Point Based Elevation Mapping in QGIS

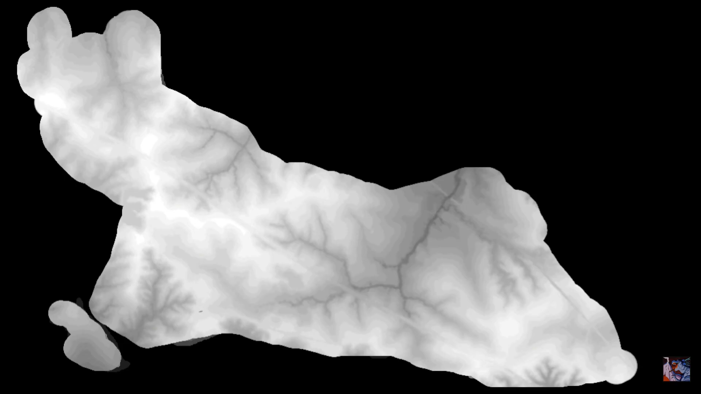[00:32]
While I would love to use digital elevation models and the proper projection, I'm too much of an idiot to be afforded that luxury.
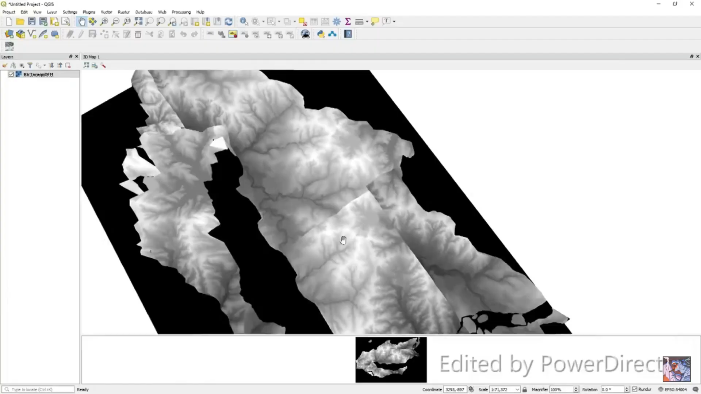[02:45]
The downsides are you don't get a beautiful 3D model and the tedious nature of placing points.
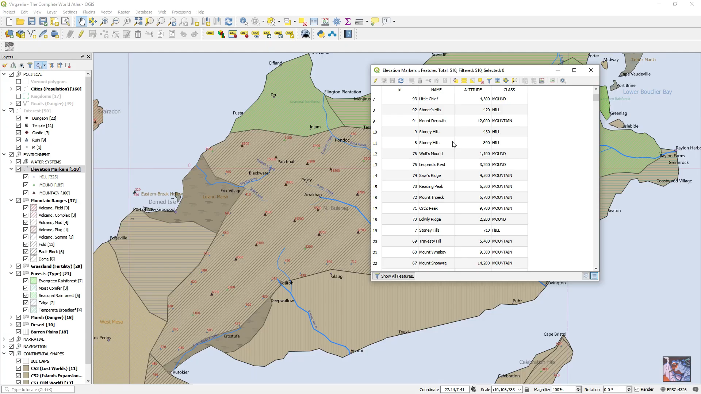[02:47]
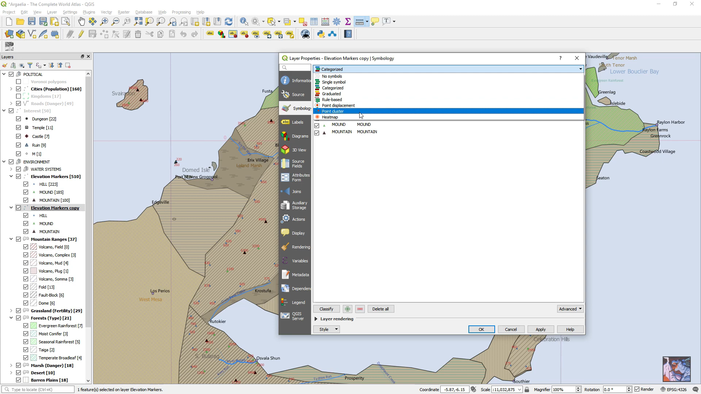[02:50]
You can create a heatmap if you want, but it's not great, and an overlay doesn't translate well to 3D.
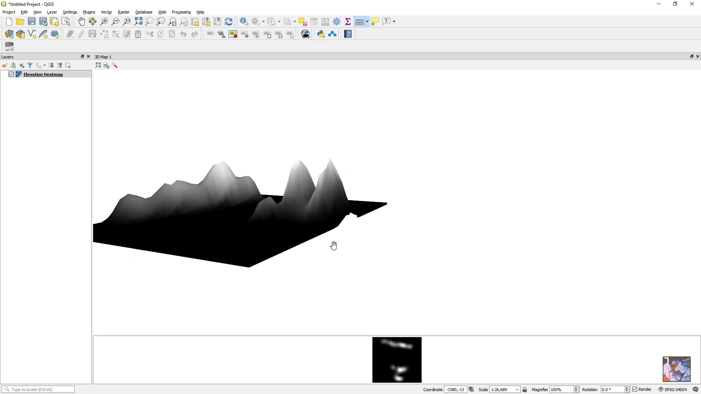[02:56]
It looks more like a histogram, actually, which makes me think it's not rendering the mountains to a level I would like. In any event, that's pretty much that.